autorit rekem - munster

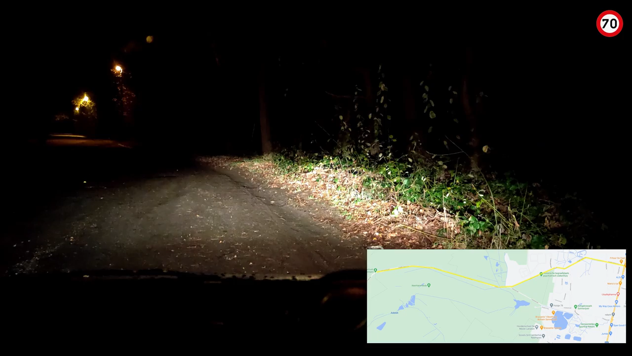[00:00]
Dus we starten op dit moment kort bij het bos in Lonaken. In Rekem, om precies te zijn, dat is het Nationaal Park Hoge Kempen. We vertrekken nu richting de Kolruit in Lonaken. Die daar nog open zijn, dus ja. Eens kijken.
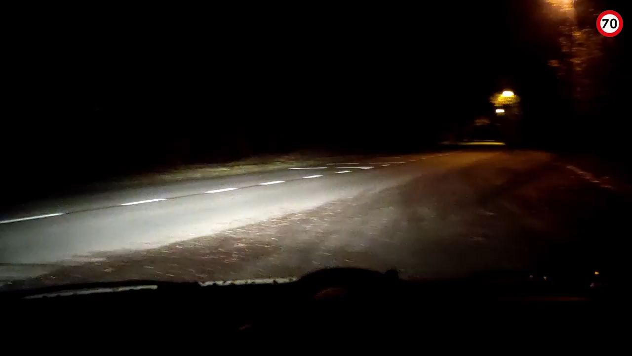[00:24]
Dit is een beetje om te oefenen op mijn video editing skills. Deze baan mag je maar 70 km per uur rijden. Heel veel mensen rijden hier 90. Ik heb gewoon 70 blijven rijden, zoals we hebben toegelaten. Nu, het is hier een heel prachtig gebied. Hier steken dus ook regelmatig dieren over.
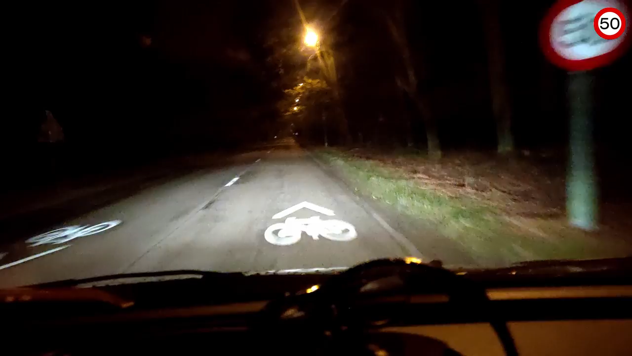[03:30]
Zijde ga je zelfs gesticht van, nee, ziekenhuis, nee, psychiatrische instelling van Rekem zien. En aan de rechtse zijde, ik vind het wel een beetje creepy,
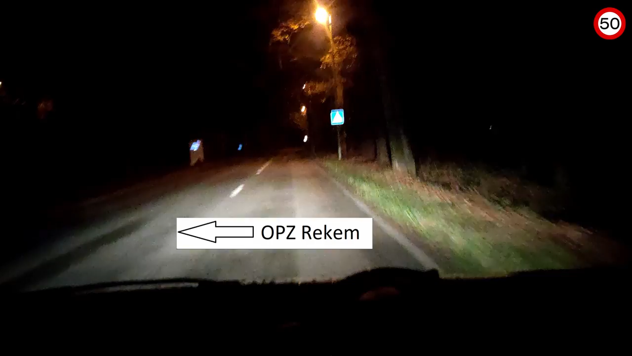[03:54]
maar aan de rechtse zijde is de oude begraafplaats van wat vroeger inderdaad het gesticht werd. Dus ja, een beetje creepy. Hier rechts is trouwens de, ja, in de volksmond de dikke nekkenwijk genoemd. Daar zijn de rijke mensen met villa's. En dat is villa na villa na villa na villa.
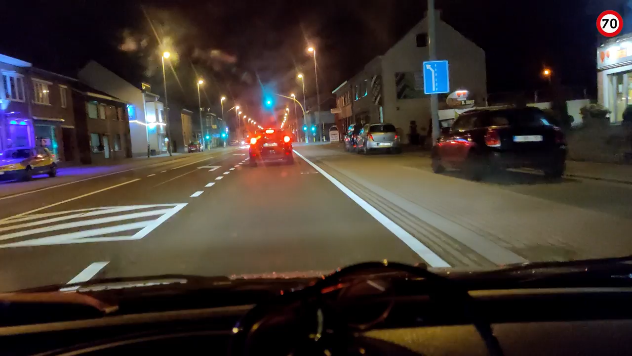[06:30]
Buitenlandse nummerplaat te zien in deze coronatijden, eerlijk gezegd.
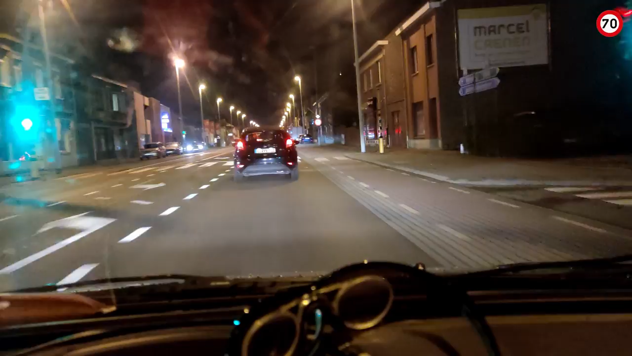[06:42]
Deze weg is een befaamde weg. Ik heb al gehoord dat deze levensgevaarlijk wordt genoemd. En ik begrijp waarom. Nu, op plekken zoals deze waar het eenmaal één is, valt het relatief mee. Maar het zijn vooral de stukken zoals in Maasmechelen waar het 2x2 is.
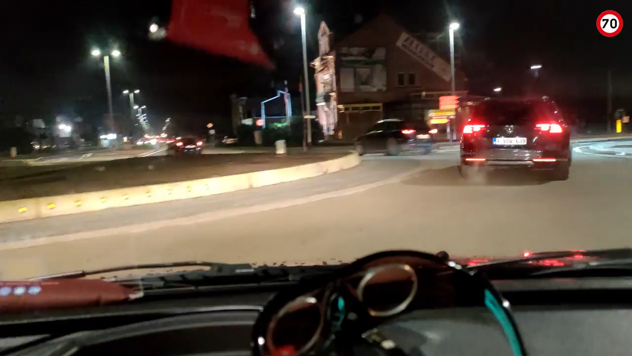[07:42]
Net uit de bebouwde kom van Reken, waar het trouwens 70 mag gereden worden. Volgens mij is de Jumbo nog open, maar te laat. Als ik nu nog zou remmen, is het niet veilig.
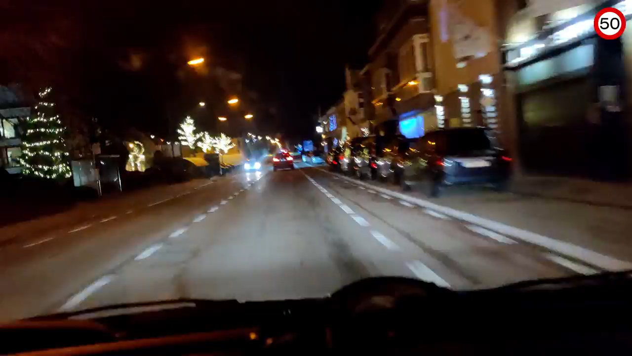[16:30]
daaraan, er is er nu ook een stukje, een klein stukje bijgekomen. Dus die gaan we, dat gaan we nu nemen, dus we hoeven niet te knoppen op. Ik vind dat ze iets te schuin hebben gemaakt, maar ja. Wanneer de bus zat, is het nog niet af te zien.
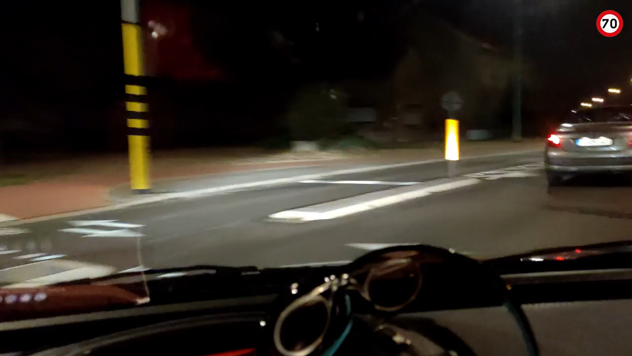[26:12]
Gevaarlijke fietsers, omdat die deksels van het riool op het fietspad liggen,
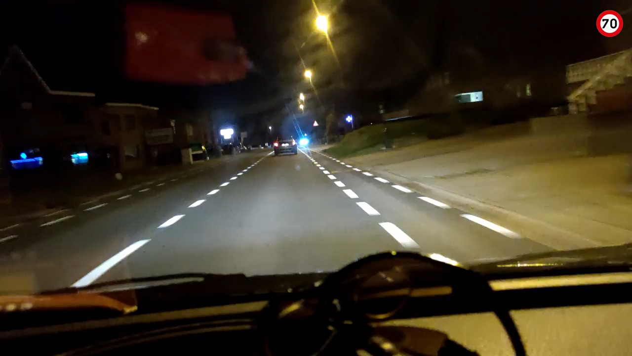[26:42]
is het super glad tijdens regenval of sneeuwval. Is het levensgevaarlijk als fietser op de fiets op dat fietspad. Ik heb dat naar mijn weten nog niet meegemaakt. Ik denk dat het een van de weinige plekken is in Limburg waar het zo vaak is op de fiets zijn als hier. En dat is een nieuw fietspad, hè. Er zijn zeker gevaarlijke plekken
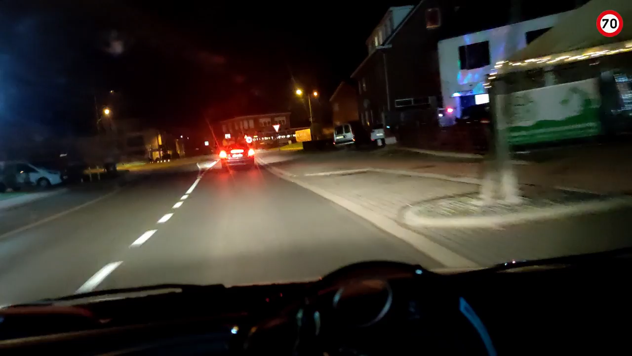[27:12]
verkeersgewijs, maar hier is de infrastructuur in de fout. Hier hadden ze nooit die putten mogen zetten.